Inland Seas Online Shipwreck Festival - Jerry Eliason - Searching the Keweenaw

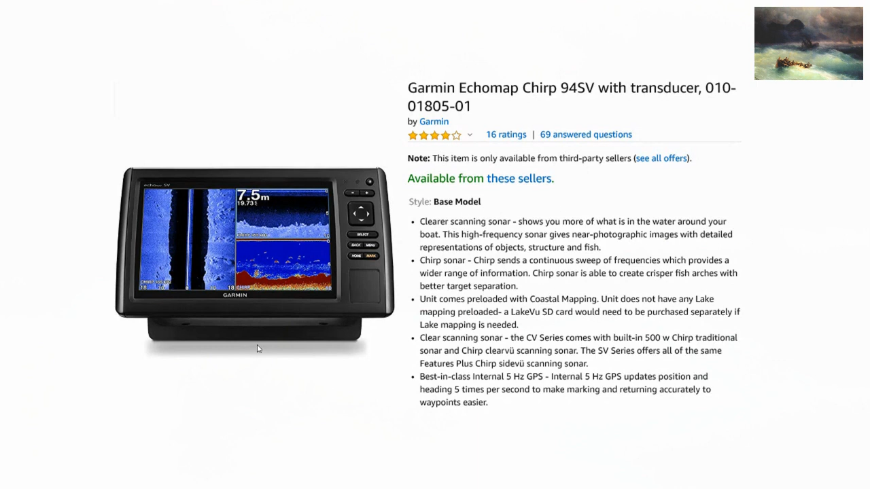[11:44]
So in researching the best replacement, I learned that Garmin had released a reasonably priced fish finder that had an optional side view transducer using 260 kilohertz frequency. That frequency is low enough that it just had the possibility of having some long range shipwreck searching applications. The Garmin wasn't the first one to have side view, but it was the first one to have that frequency.
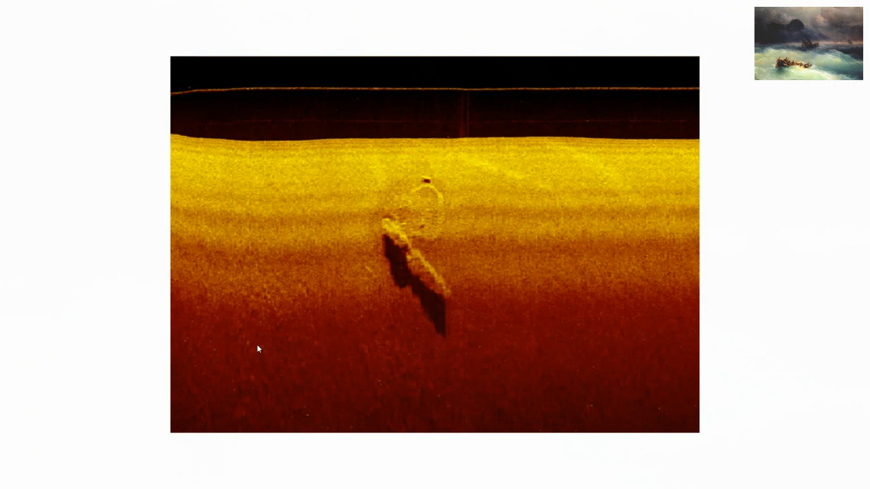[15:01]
This is what it looks like. And we had about three-foot waves that day. And this is looking at it at its maximum range of 1,250 feet. And so the resulting contraption, we just started calling it Deep Diver. I'm not sure who named it, but that's what we started calling it.
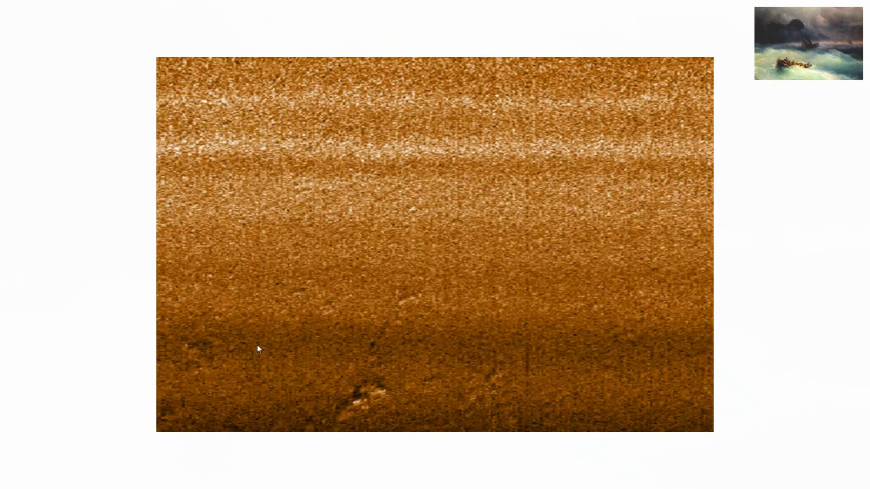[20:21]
It's really interesting. But anyway, for the second return trip in a row on the same stretch of road between Eagle Harbor and Houghton, we spot this target in the computer process data. Well, clearly this is a very strange sonar target. It doesn't look like a shipwreck exactly, but also it doesn't look natural. And this time though, I had been careful to synchronize the Deep Diver and boat clock, so we knew exactly where this was. And we briefly considered turning around and heading back and deploying our camera so we could see exactly what this was, you know, 820 feet down. But we decided that we just have to wait till our third Eagle Harbor trip of the season,
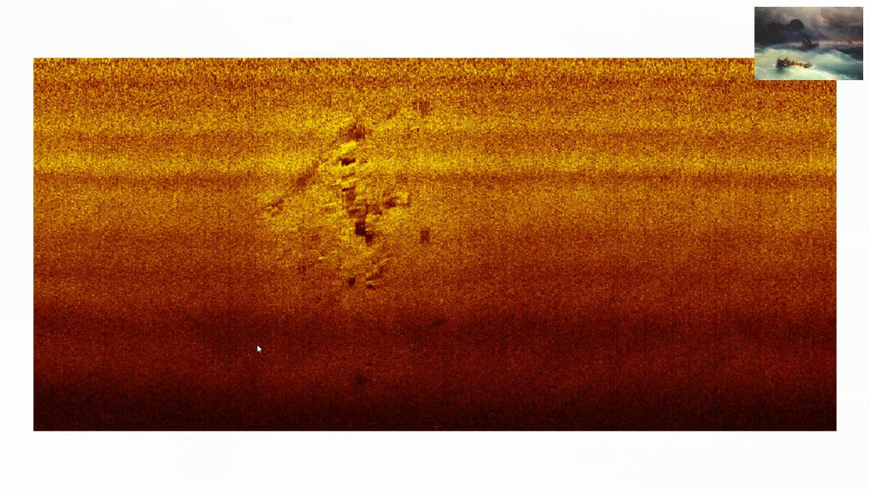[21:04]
and preferably when we could recruit a third person to help operate the camera. Well, after a few days, I got around to sharing this image via email with other shipwreck enthusiasts, including Tom Crossman. Almost instantly, Tom was on the phone telling me I should check my email. He had received this suspiciously similar cell phone screenshot image the day before from the Whitefish Bay Shipwreck Museum's David Boyd. So their story was that they had returned with a better sonar to a target that they had acquired the year before.
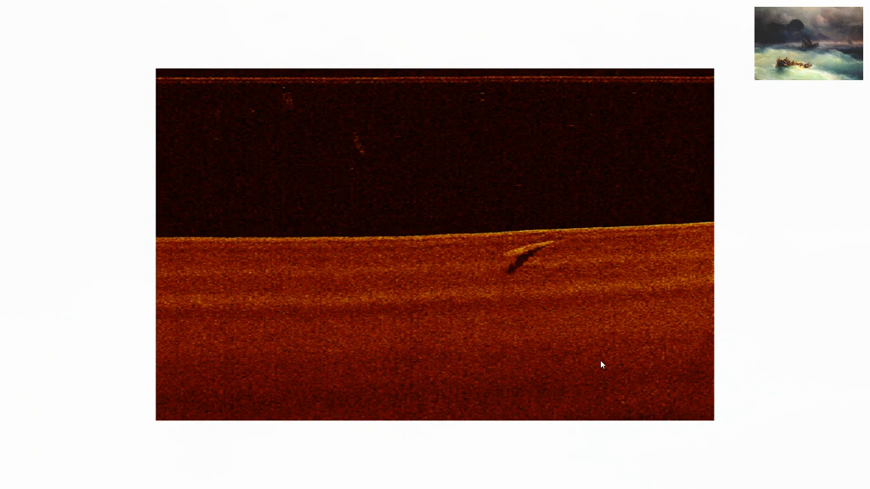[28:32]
We know that the museum has been searching the same general part of the world. So does the museum already have this sonar target or will they find this target before we get back with our camera?